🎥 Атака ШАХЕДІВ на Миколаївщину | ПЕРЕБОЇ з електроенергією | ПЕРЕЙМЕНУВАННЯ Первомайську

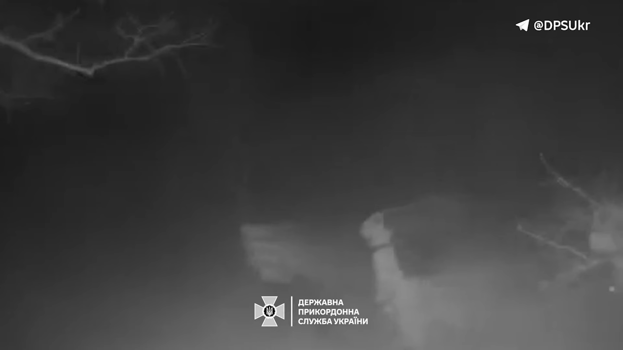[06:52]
Семеро порушників намагалися потрапити до Молдови, але рух невідомих осіб у бік сусідньої країни виявили одеські прикордонники. П'ятьох чоловіків затримали одразу. Ще двоє змінили свій маршрут, щоб відволікти увагу.
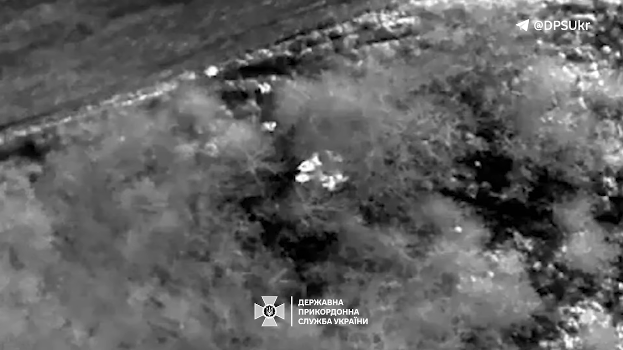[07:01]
Їх згодом знайшов службовий собака. Всі саме розслідували вказівкам адмін на Телеграм-каналу.
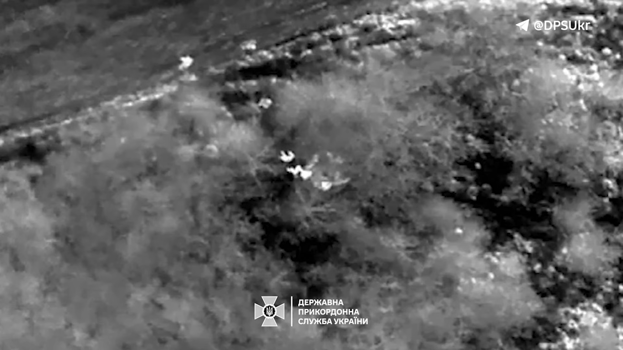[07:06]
За маршрут кожен мав сплатити по 80 тисяч гривень.